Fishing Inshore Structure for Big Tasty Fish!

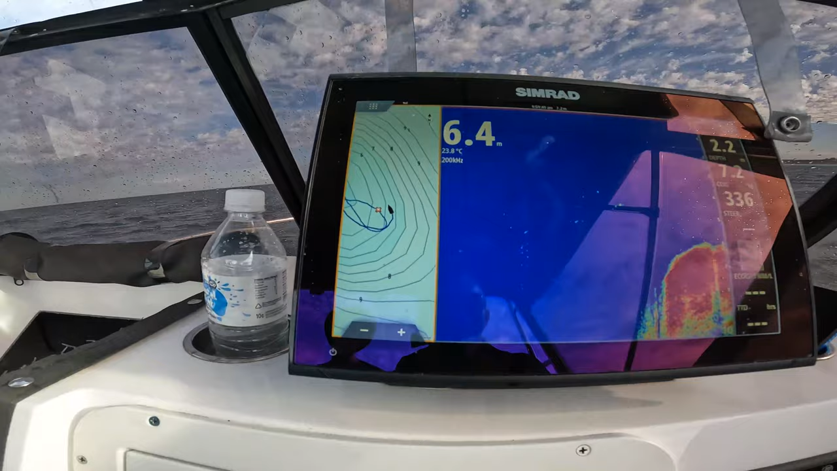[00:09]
Righto, so this is what we're doing. Get ready to drop Lee. It's just a random bummy, another one of these random bumbies that we like to fish.
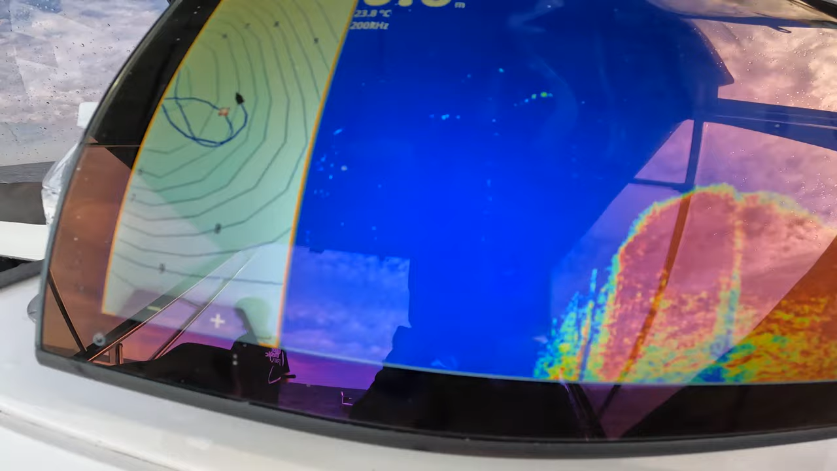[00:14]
So I'm sitting right on top of it now, and the boys are going to drop.
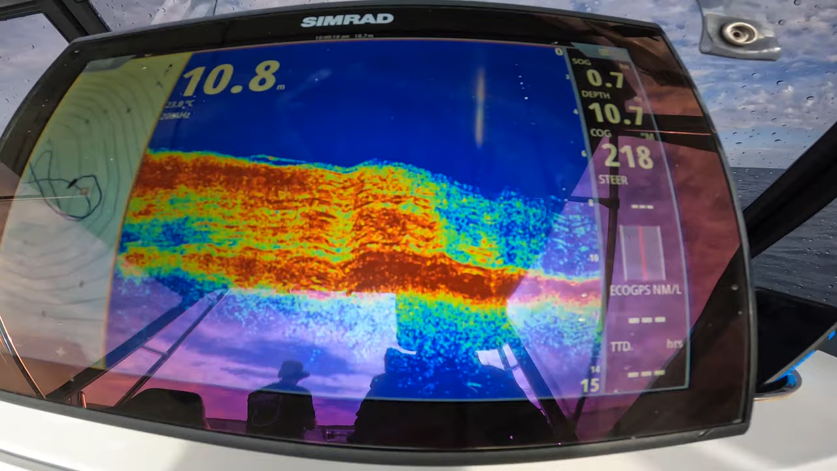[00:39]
Yeah, and this is how we get our little inshore jews, just sitting on little bumbies like this.
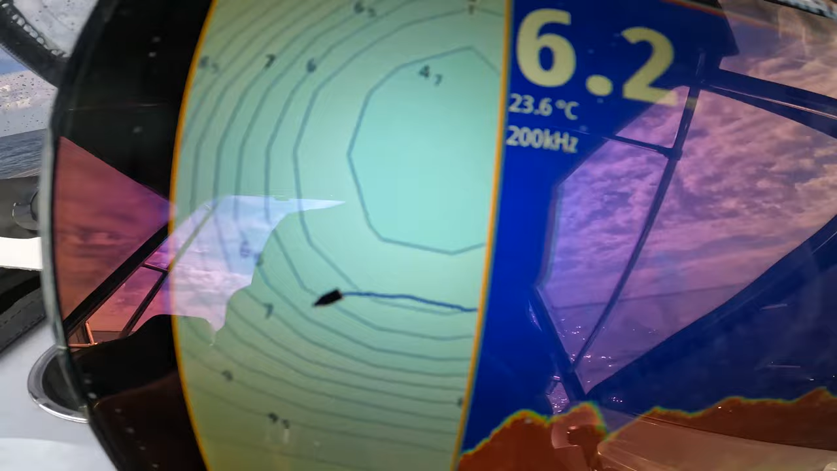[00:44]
On screen: water 23.6°C
Going to have another drop on this bummy here, just trying to get off the back of it a little bit until it drops out.
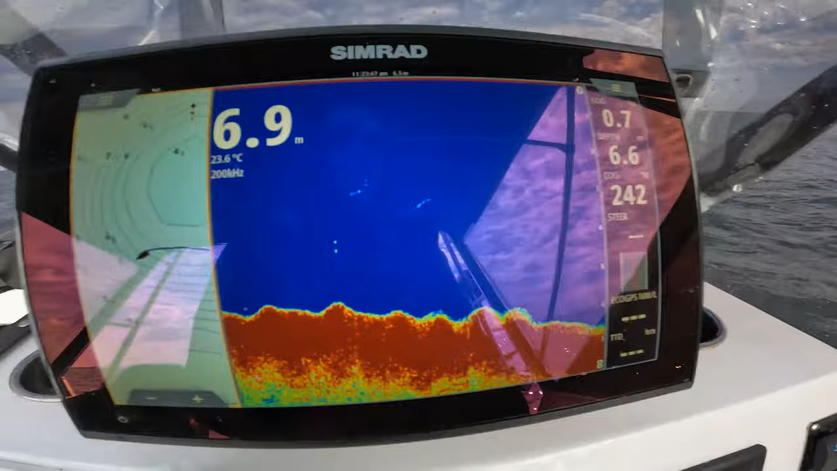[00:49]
On screen: water 23.6°C
Here we are starting to go. Now you can actually see the edge of it, can you see the edge of the sand and the reef?
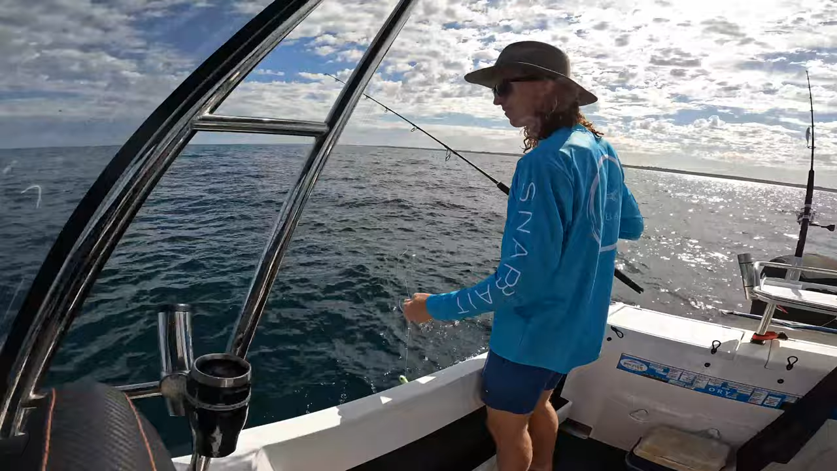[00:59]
Lee's dropping his snap bait, right on the edge is what the plan is. Oh, there's a good fish on the sandler there.
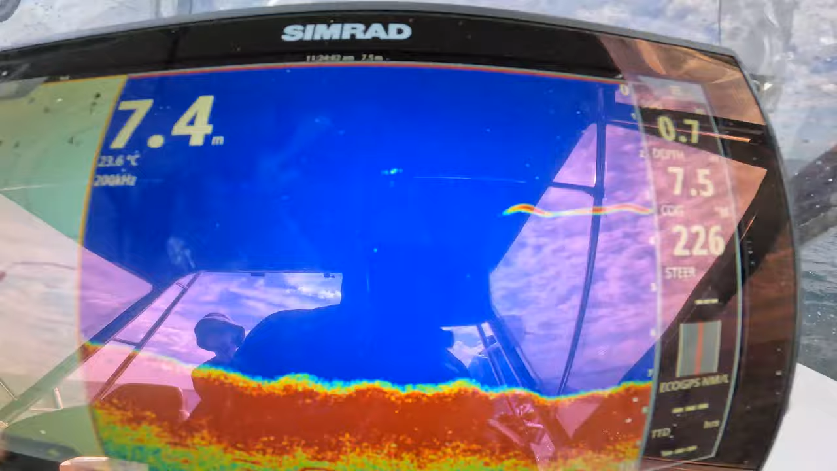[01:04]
On screen: water 23.6°C
Still haven't really gone off the back of it yet though. Yeah, I can see the edge of it pretty much on it.
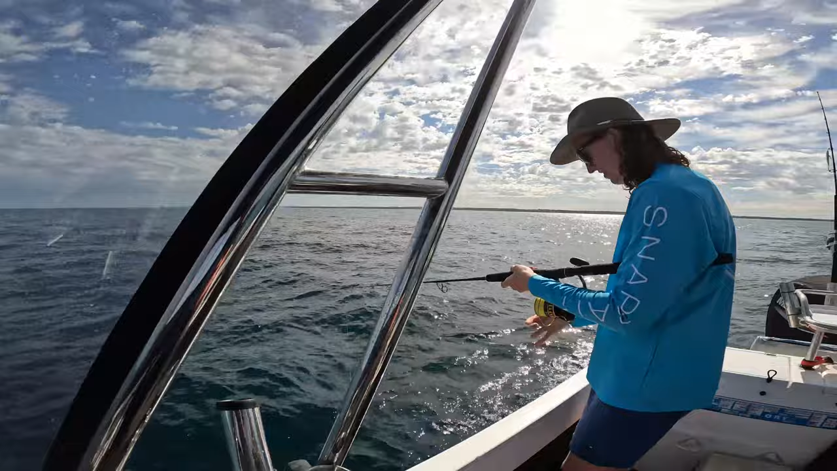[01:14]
Ten, yep, right now.
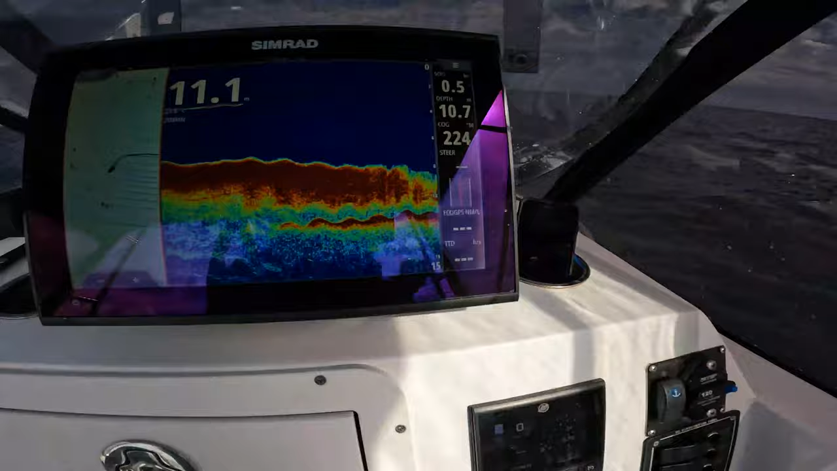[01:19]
Can you see that?
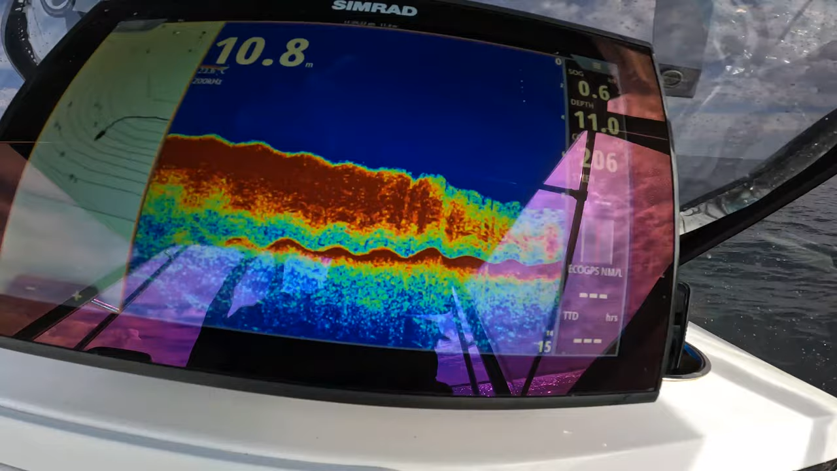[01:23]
This fluffy stuff here is exactly where we pull the juice out of normally. Whoa! Tappy tap tap.